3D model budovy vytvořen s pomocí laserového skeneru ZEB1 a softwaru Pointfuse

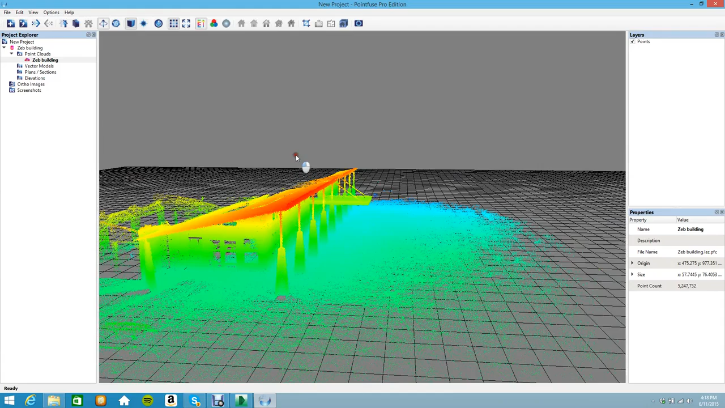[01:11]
So we've walked around the outside of the building here, around the facade, taking some measurements. So we have a surface generation tool here.
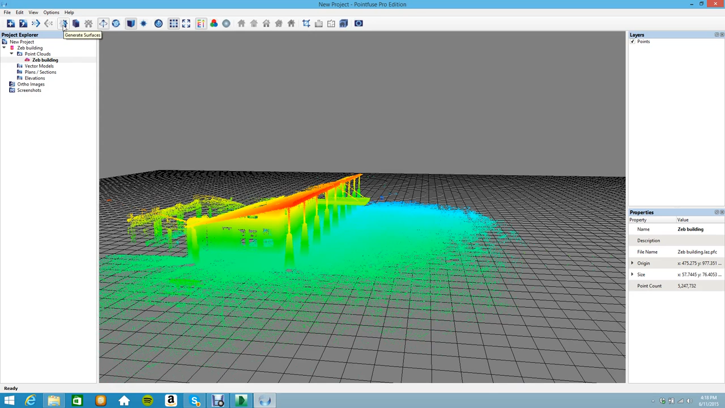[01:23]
Click on that. It's automatically going to go through the 3D point cloud, identify gauges, identify planes and flat surfaces. And then from that, it's going to produce for us automatically a 3D model of the building based on the point cloud from the Z1 3D scanner.
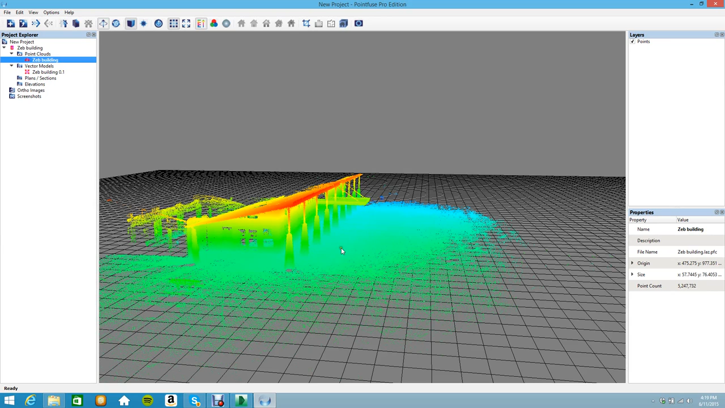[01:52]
So it's now finished doing that. And you can see in our project tree, we not only have a point cloud now, but we also have a vector 3D model, which we'll have a look at.
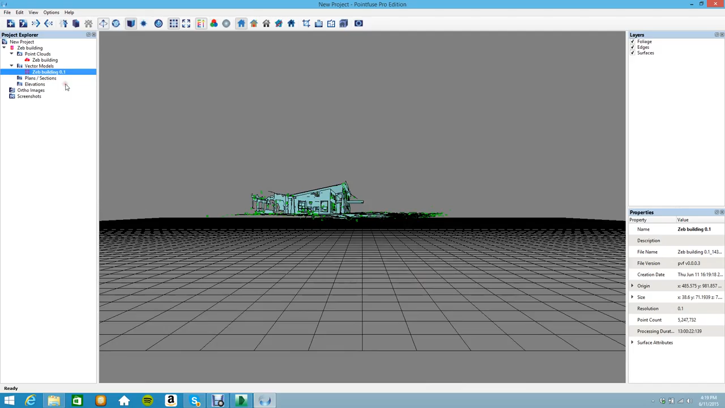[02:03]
So you can see across the top right hand side of the display, there's a layers window.
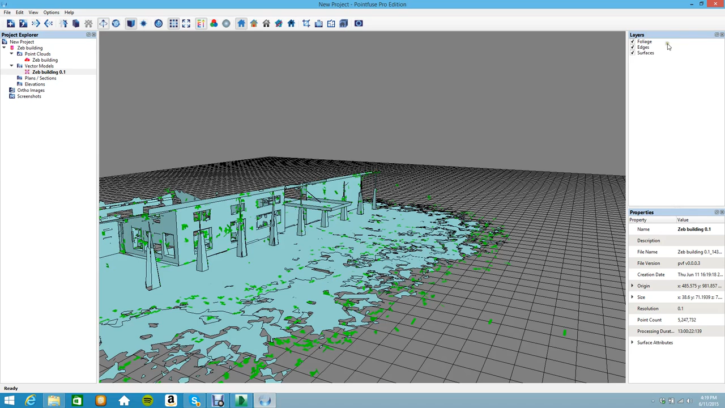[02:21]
Foliage, we'll just turn that off, the green marks. They are just surfaces that it thinks are vegetation and trees. Of course, we've got surfaces displayed. Of course, we can remove them as well.
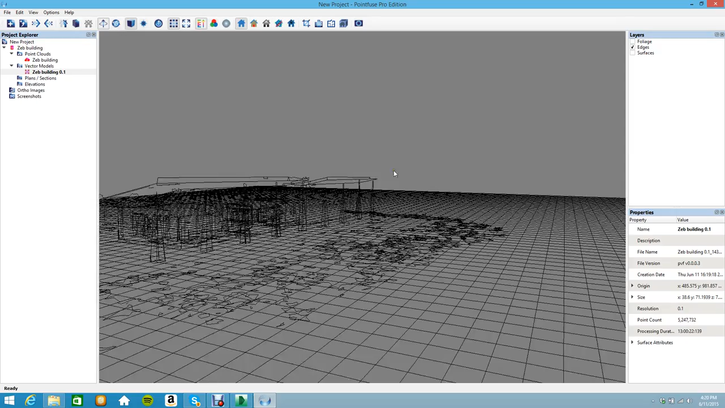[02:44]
Of course, that leaves us with our edges that have been calculated.
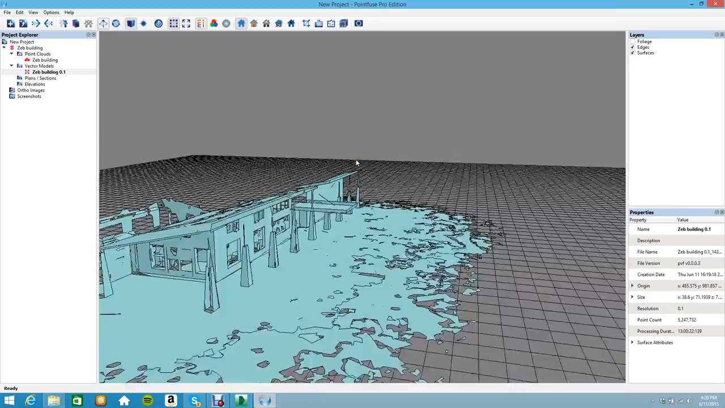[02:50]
So, pretty impressive really, that it's quickly generated a 3D model automatically. But we can go a step further. We can also go and create automatically sections and planes.
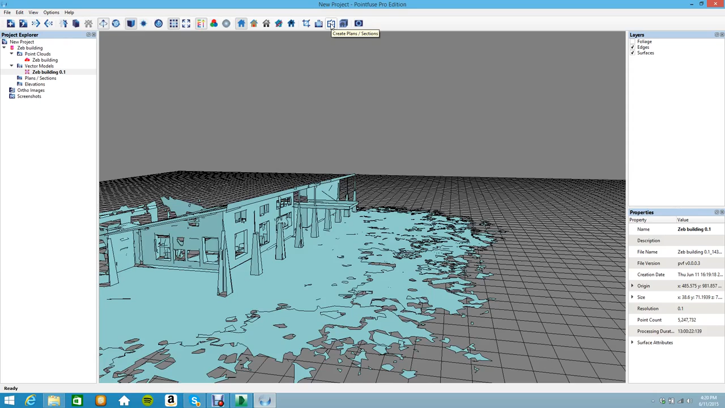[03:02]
So, we'll jump into that tool now.
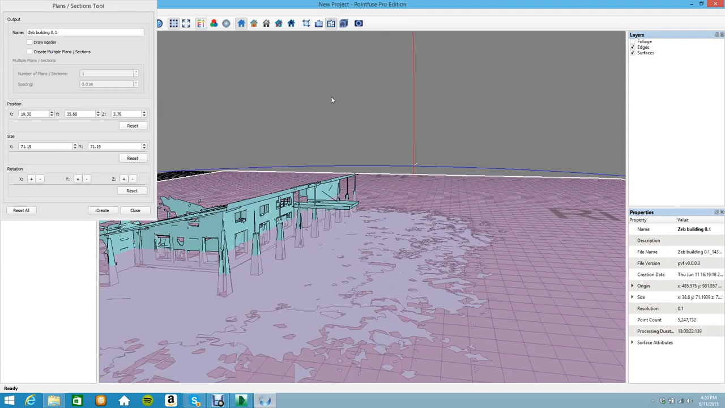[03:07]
And of course, we can position the plane in any position that we want.
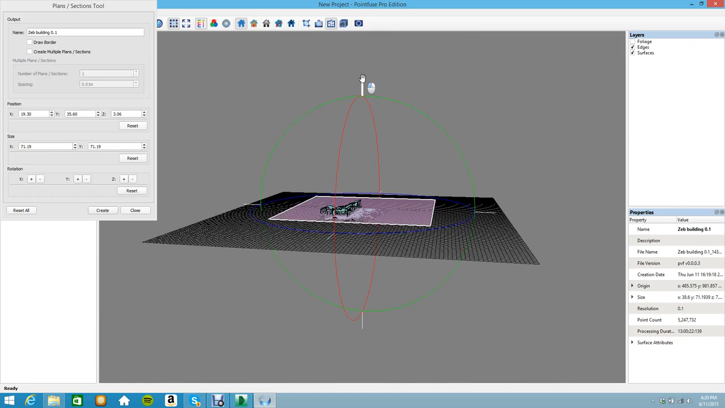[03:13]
Just using the little grips there.
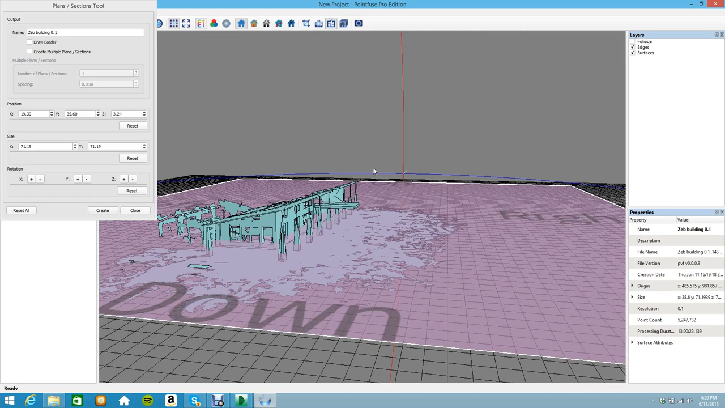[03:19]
We can slide and rotate the plane around to wherever we want it. Once we're happy with it, we can click create. If you now look at our project tree here, we now have the planned sections.
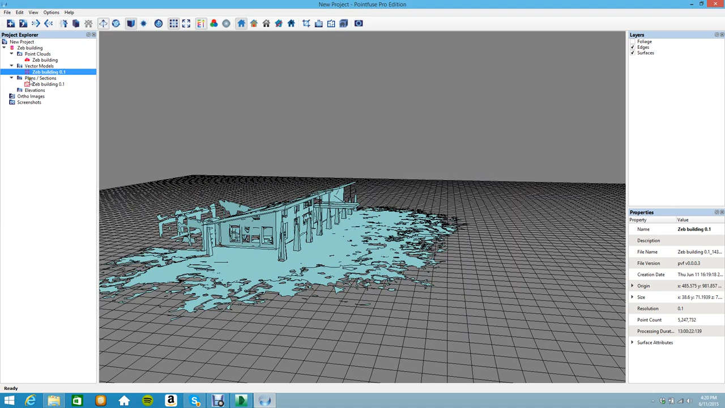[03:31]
We have a section automatically created for the building.
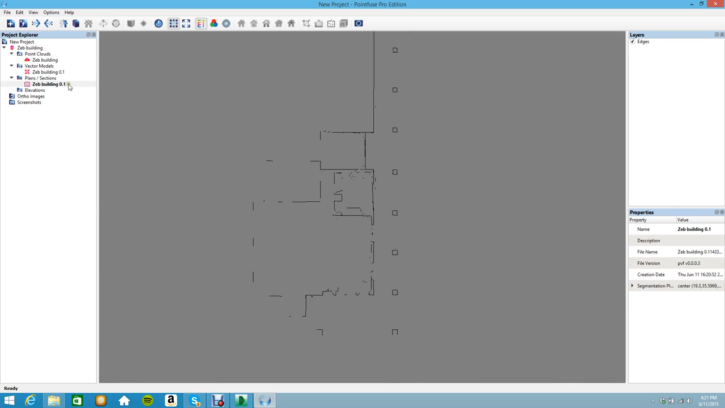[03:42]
So, we can do multiple sections at one time if we want to instead of one at a time. And of course, all these sections and all these 3D models can all be exported.
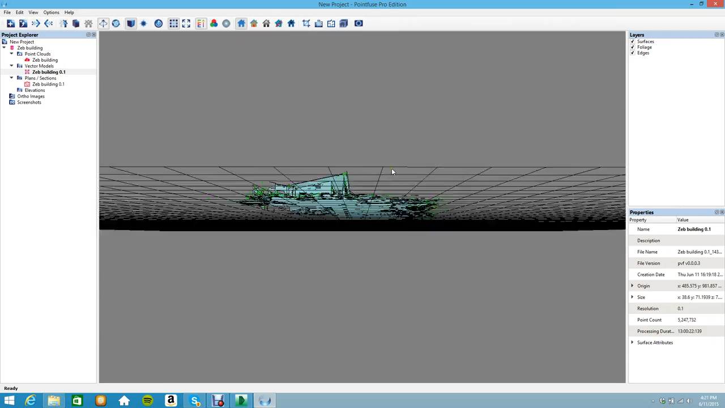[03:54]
Obviously, as a DXF.
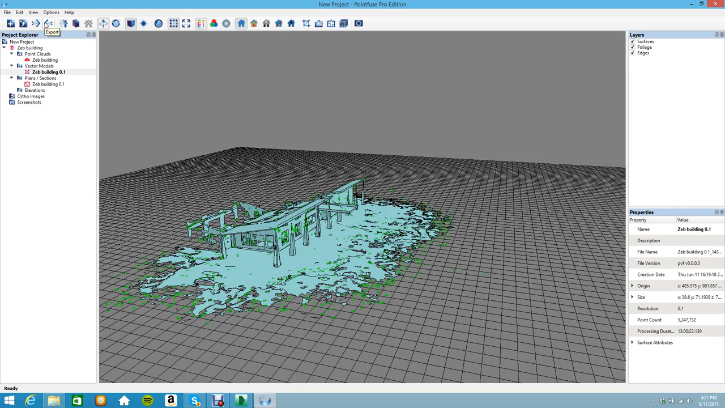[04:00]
Just click the export button up here. Go and specify where we want to go and save that file. And of course, we have the DXF for another popular format, Collada. So, I've already done an export here already. And you can see there's already a DXF there created for this file.
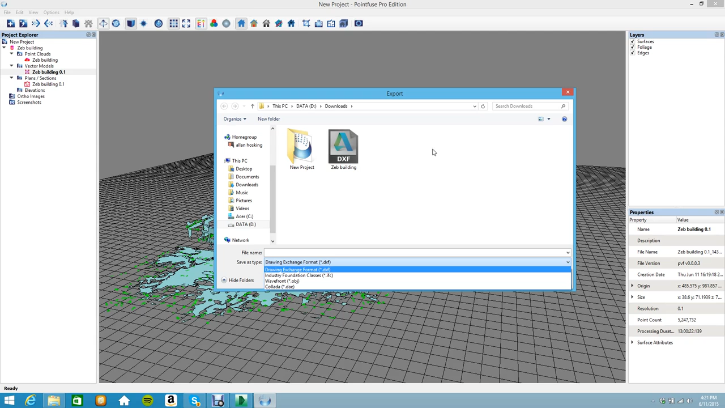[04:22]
So, if we just quickly go and open up an
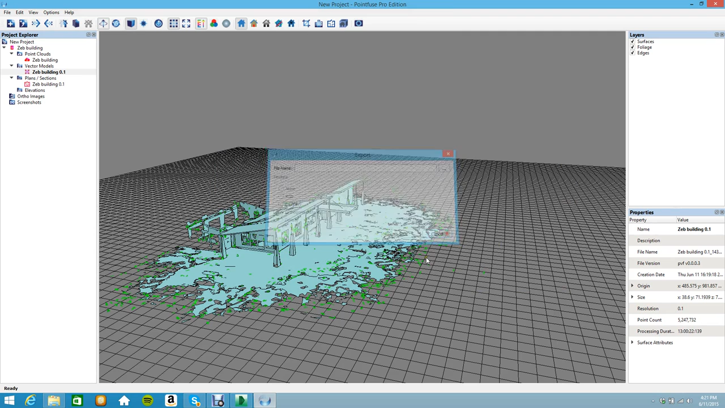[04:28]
Autodesk product. For example, Autodesk TrueView, which is a free viewer.
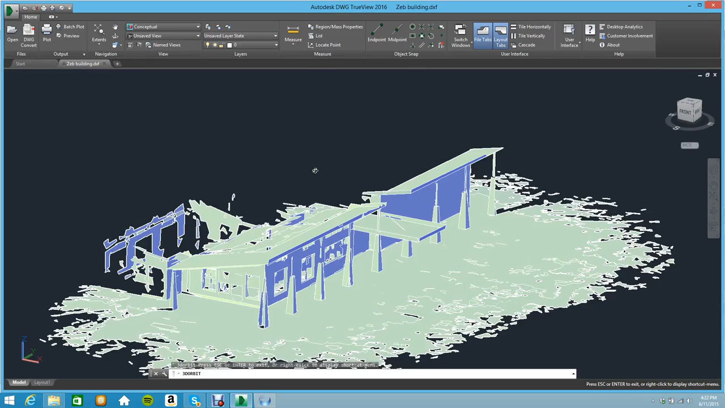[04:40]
And you can see here, there's that 3D model exported, opened up inside an Autodesk product. So, you might be using AutoCAD 3D or Revit, for example.
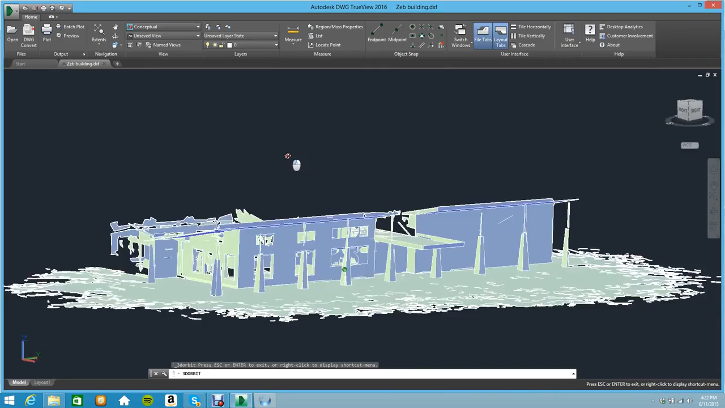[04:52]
So, these 3D models come across automatically, including the sections. For you to continue your designing and your design processes.